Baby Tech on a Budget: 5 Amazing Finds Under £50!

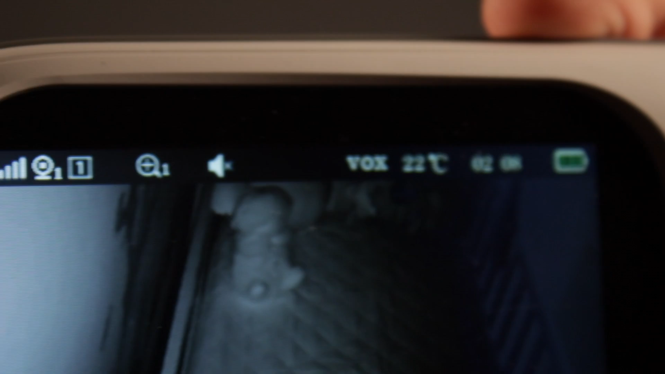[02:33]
Sure the quality is not fantastic coming in at around 480p but quite honestly for what you need it for to quickly check in on your baby,